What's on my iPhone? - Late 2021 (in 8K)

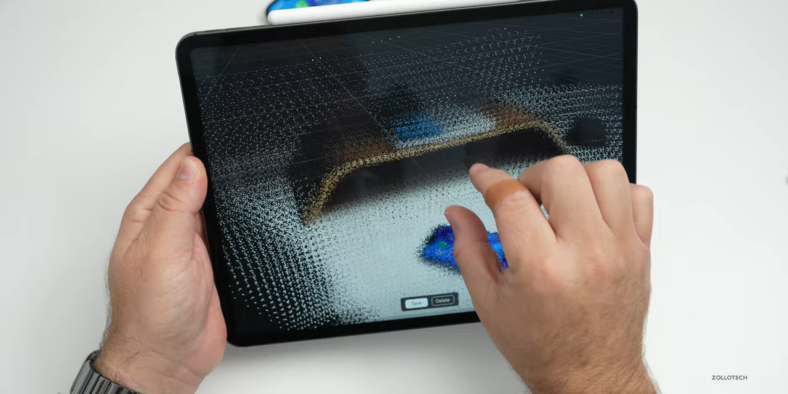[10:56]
You can measure distances and more, and you'll see it's starting to build out what was behind my iPhone.
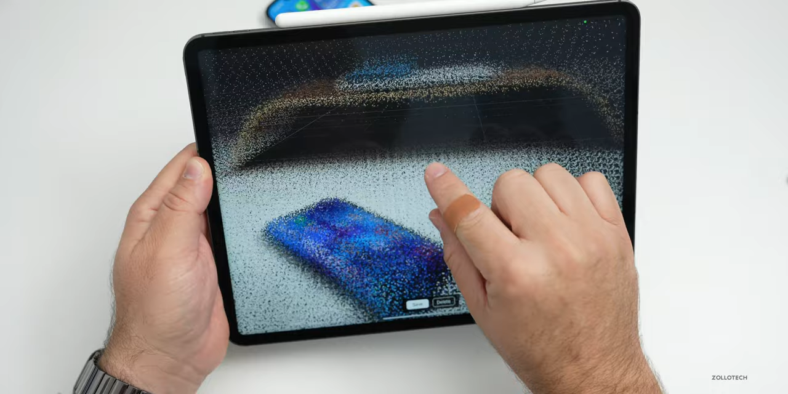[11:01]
There's a stand there with a pro display XDR, and it allows you to see what's going on.
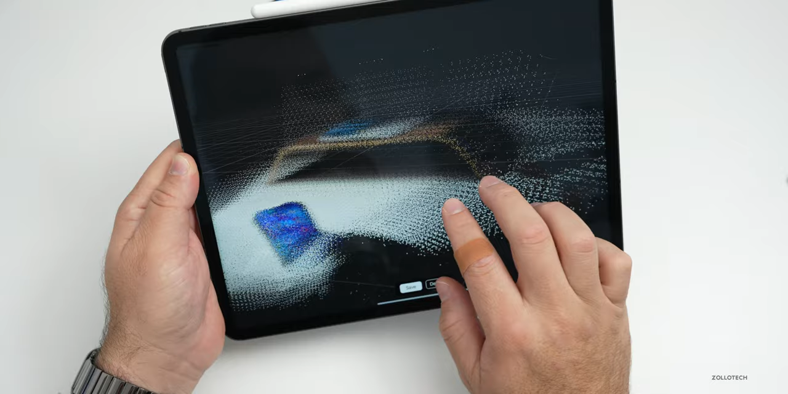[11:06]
So it's really great. I've used it to scan rooms, entire rooms in different houses and buildings.